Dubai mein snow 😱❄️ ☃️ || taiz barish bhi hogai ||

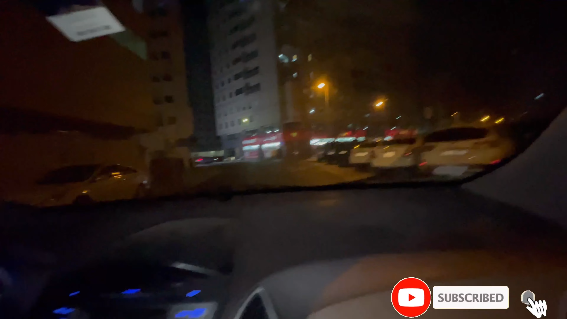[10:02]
चलो भाई दानिश जल्दी से लेके चलो, मैप लगा ले आज ही, मैं तुझे जल्दी पहुंचा दूंगा, भटकाऊंगा नहीं वरना तू चार दफा जो है ना तूने वो मिस करने है कट। आज मैं मैप लगा के बैठता हूँ पहले ही।
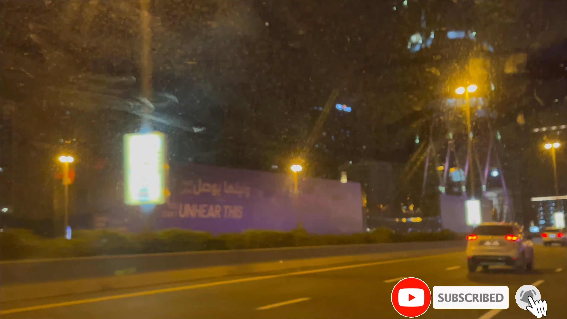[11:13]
ये बोर्ड के पीछे देखिए ये याद रखना है बस।
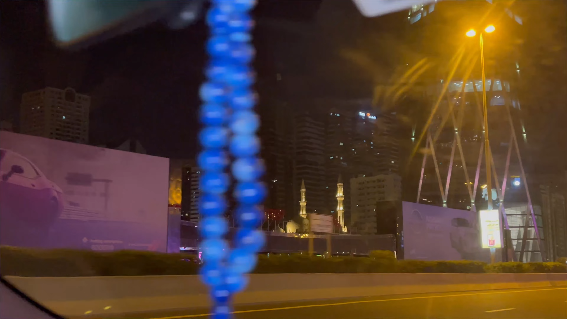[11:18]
शुक्र है आज पहली दफा में हम पहुंच गए भाई, बड़ी बात है। चल भाई यार मैंने भी अपने लिए चॉकलेट ले ली।